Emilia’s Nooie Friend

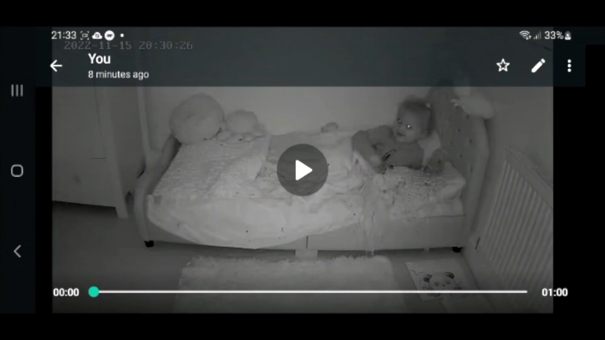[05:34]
Again, it still works on tracker, and it also still works with when you turn the light on, switches automatically over to daytime. So really quick response from the night camera. Love it.